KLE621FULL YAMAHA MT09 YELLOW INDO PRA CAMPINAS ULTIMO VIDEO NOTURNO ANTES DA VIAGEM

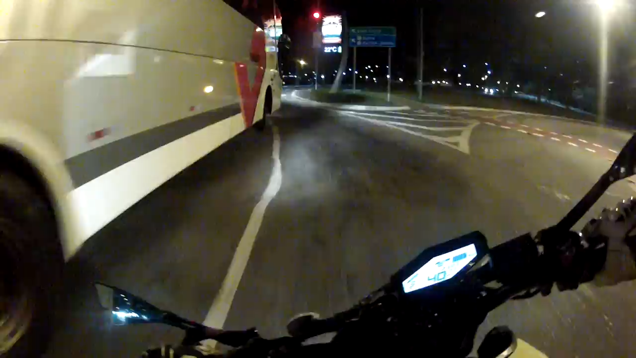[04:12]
Ai, cacete. Ó, o trânsito tá legal, hein, irmão? Férias escolares deu uma amenizada no trânsito, graças a Deus. Então usamos o circuito lá, câmera no capacete novamente.
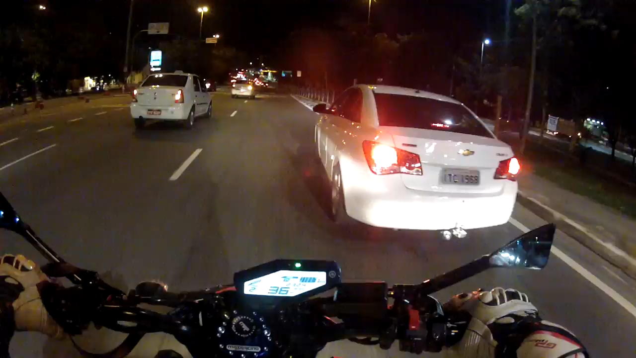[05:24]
Não fará mal nenhum a você e ajudará a fluir o trânsito melhor. Pode ter essa certeza. Vamos pegando o caminho que você já conhece quase rotineiramente, diariamente. Marginal do Tietê, sentido Rodovia dos Bandeirantes.
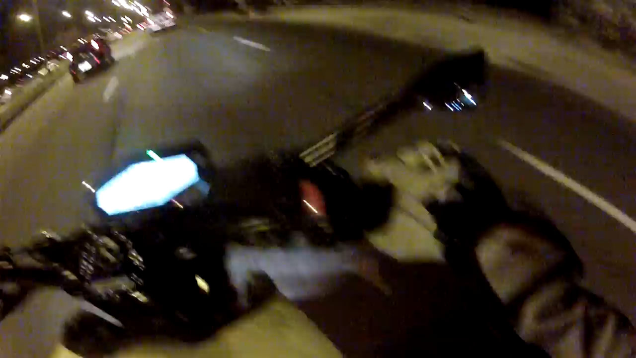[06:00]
Calma aí, tio. Puta merda, a velocidade agora é 50 km por hora. Cuidem-se. Como é, Zé Roberto? Se ajeita na porra da garupa, mano. Agora as velocidades na marginal são 50 por hora. Então você veja bem nessa hora aqui que o trânsito tá fluindo legal.